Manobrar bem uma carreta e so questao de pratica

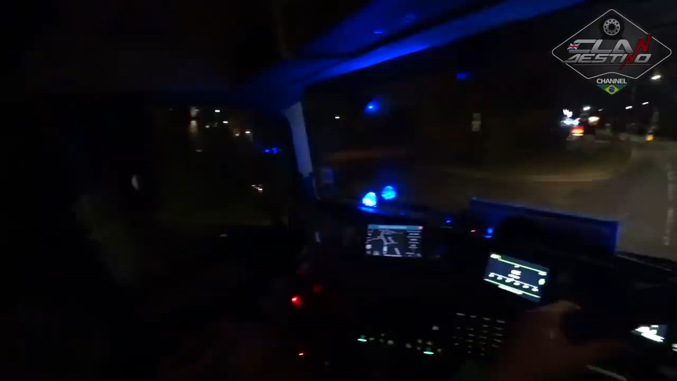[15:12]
Ah, é aqui mesmo. Aí ele aí, ó. Escondidinho, mas tá aqui, ó.